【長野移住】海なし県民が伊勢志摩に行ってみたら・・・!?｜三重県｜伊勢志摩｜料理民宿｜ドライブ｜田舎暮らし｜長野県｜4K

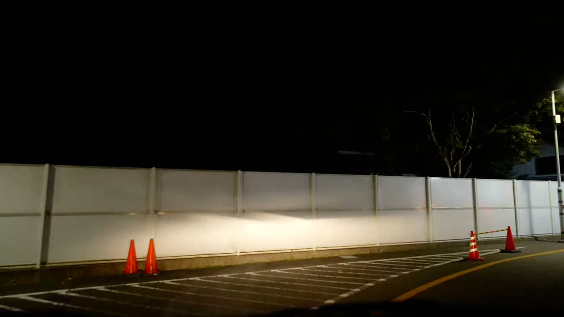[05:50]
ね。 2.7 って書いてあるもんな。 すごいじゃん。 やったー。久々のマック。 何にしようかな。あ、ご飯チキンなんとかってのがあるよ。
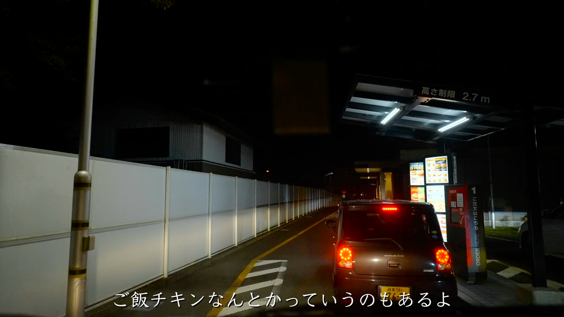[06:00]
ほら。 モスじゃん。 ご飯カルビできたよって書いてある。 すごいね、それ。